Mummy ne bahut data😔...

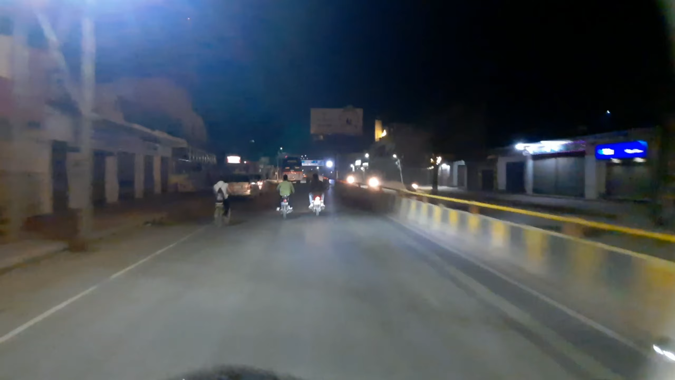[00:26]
आगे तो गाड़ी चल रही है, थोड़ा चल रहा है।